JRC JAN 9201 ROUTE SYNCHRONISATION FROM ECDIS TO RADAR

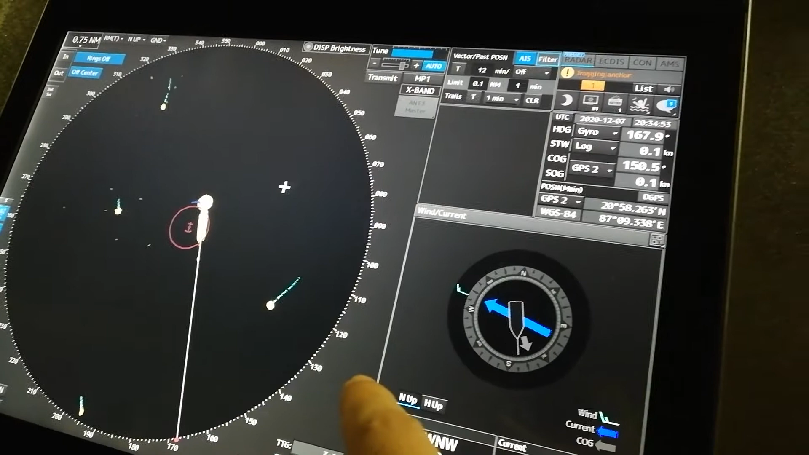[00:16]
Okay, first of all, make sure
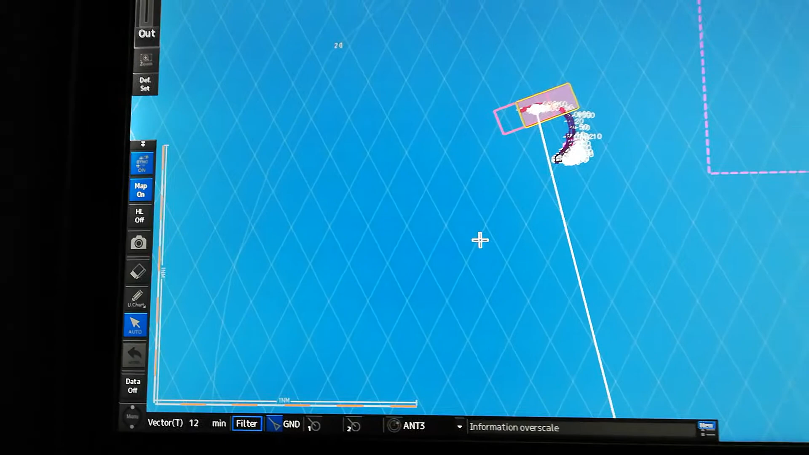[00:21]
that your EGDIS and your radar are compatible.
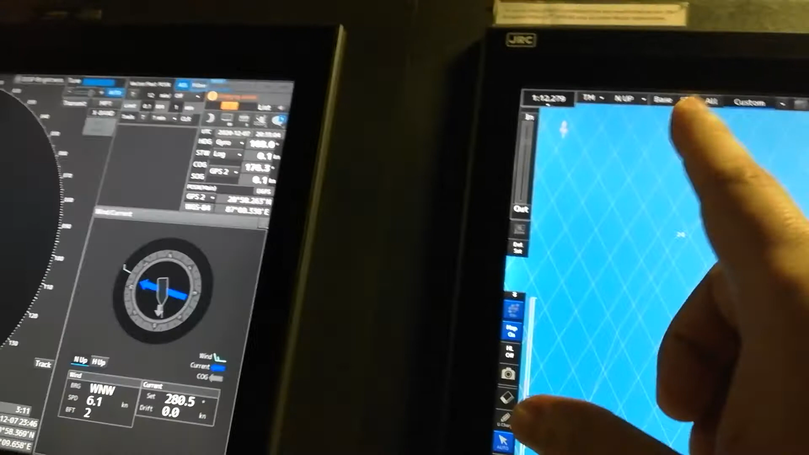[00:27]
So, in my case, I'm using both JRC and JRC radar and JRC EGDIS.
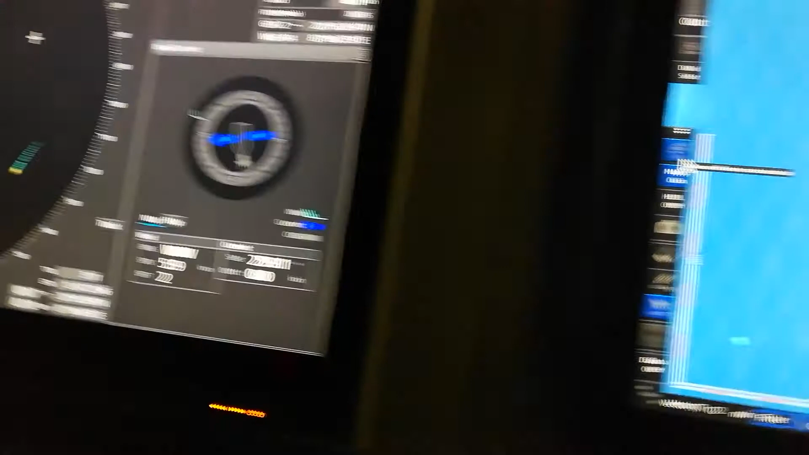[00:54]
Same thing with your radar, synchronize on.
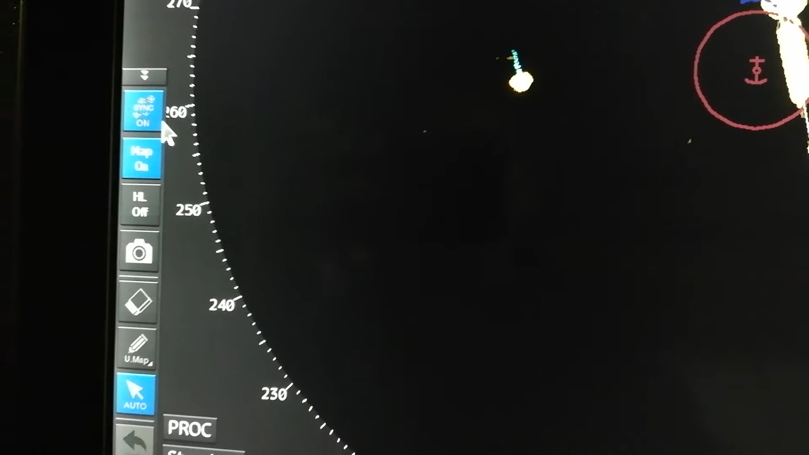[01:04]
Okay, you can find it on your left corner of the screen.